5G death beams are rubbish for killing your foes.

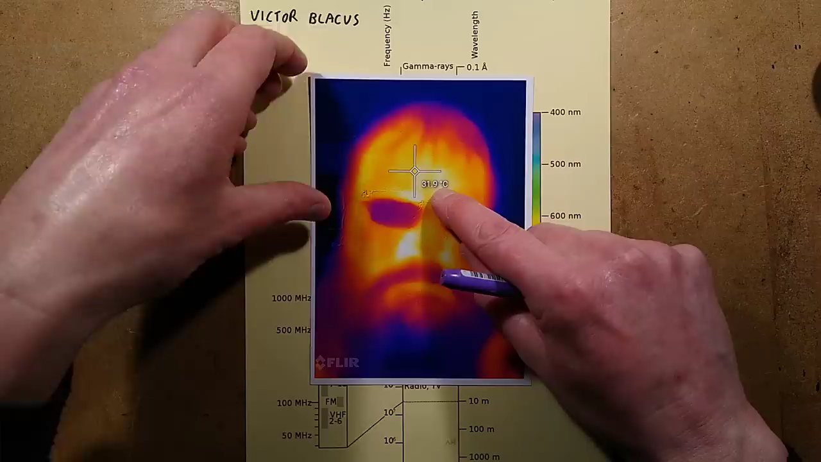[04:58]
That is the wavelength, that temperature, 31.9 degrees Celsius, is due to emissivity,
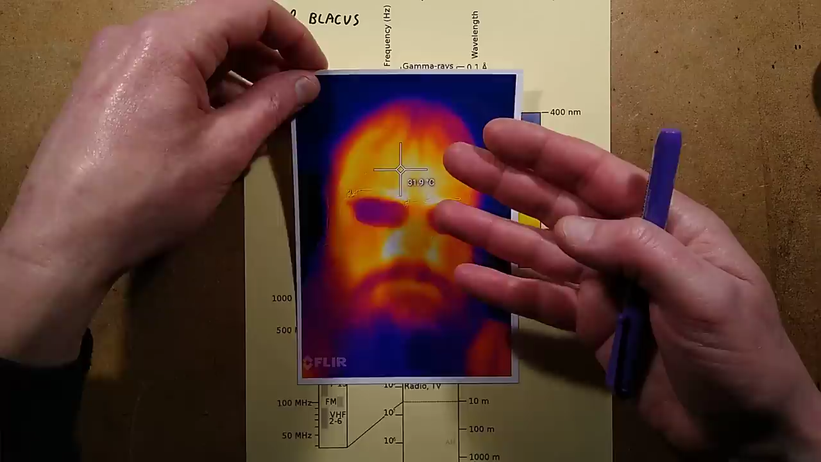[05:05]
thermal camera emissivity of skin and things like that. It's complex. I shouldn't really diverge into other areas.